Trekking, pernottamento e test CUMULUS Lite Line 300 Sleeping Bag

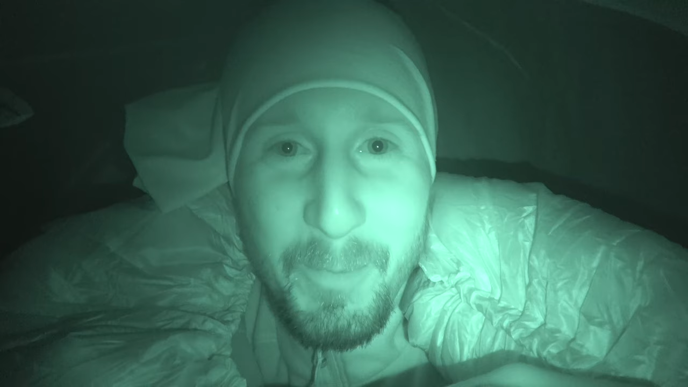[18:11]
arrivato il buio E io mi sono infilato Nel sacco a pelo Al momento Fanno una decina Di gradi Ma penso che Stanotte La temperatura Scenderà ulteriormente Vedremo come andrà La nottata A domani